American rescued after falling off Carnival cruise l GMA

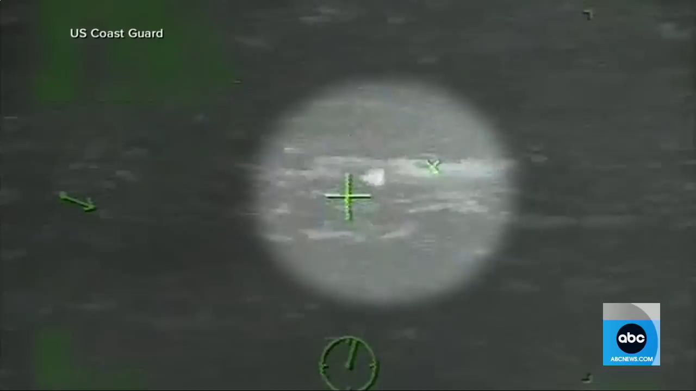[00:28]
spending nearly 15 hours lost at sea. That's him treading water without a life jacket moments before being rescued. It's a testament to his world to live.
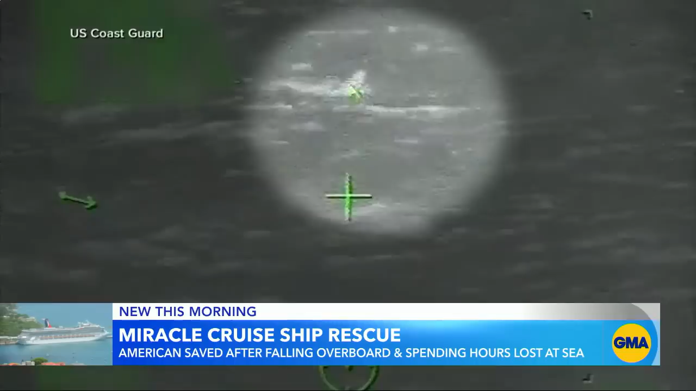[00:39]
You know, to be out in the middle of the ocean treading water for upwards of 15 hours is simply incredible.